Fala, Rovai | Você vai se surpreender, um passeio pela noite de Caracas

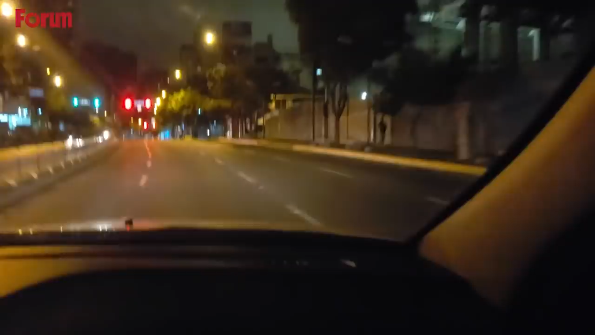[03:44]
Bueno, bom, eu tô aqui em Caracas, são 10 horas da noite, né? Casi las 10. Quase das 10 da noite. A gente tá passeando aqui pela parte leste da cidade, sim, próximo a Altamira, né, Hélio?
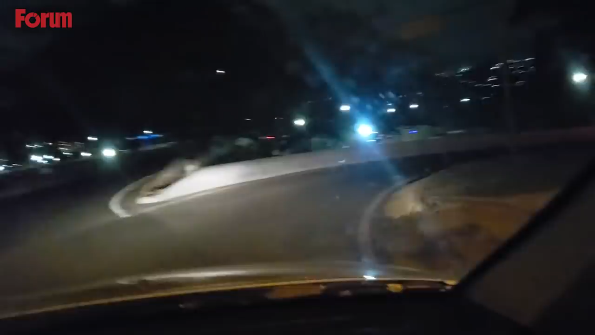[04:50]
numa posição bastante antagônica e radical contra o chavismo. E a gente está andando por aqui numa terça-feira às 10 da noite, tem um táxi à frente, Então, as luzes ali do outro lado,
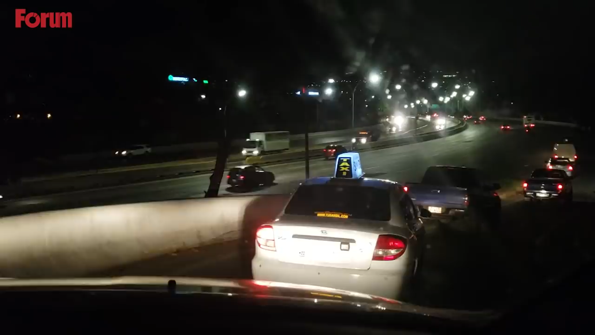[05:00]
como se fosse uma marginal Pinheiros ou, enfim, em outras cidades.
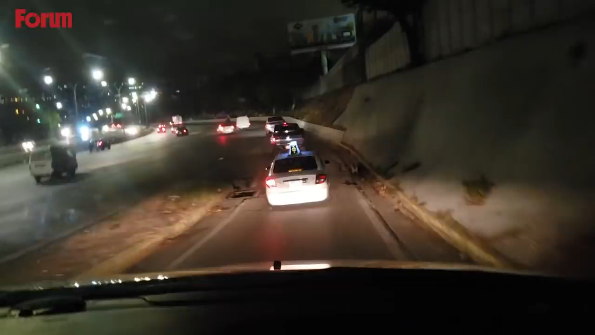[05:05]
Avenidas, grandes avenidas que conectam a cidade. Então, Caracas vive o seu dia a dia da mesma forma que tem vivido há alguns anos, só que nesse momento com uma atenção especial por conta das ameaças dos Estados Unidos. Hélio, manda um olá aqui pra gente de Brasil.